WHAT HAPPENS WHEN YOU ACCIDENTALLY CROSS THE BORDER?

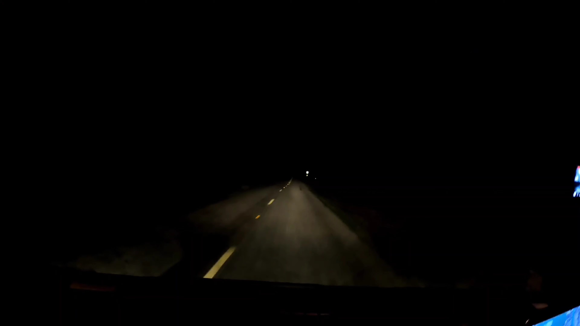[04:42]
we're like basically in mexican it is pitch black all around me like here and the sky i wish the gopro could pick up how beautiful
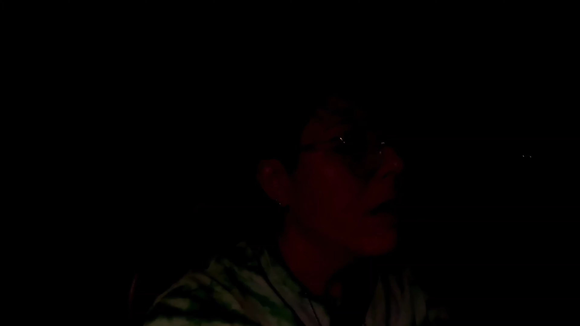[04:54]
the stars look tonight but i literally had to stop a minute ago what is why is this so low
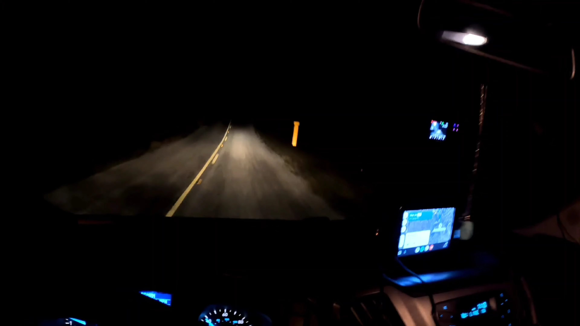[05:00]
i love it i'm having so much fun oh it's kind of scary but i like that but uh yeah let me show you how how dark it is like i can't see nothing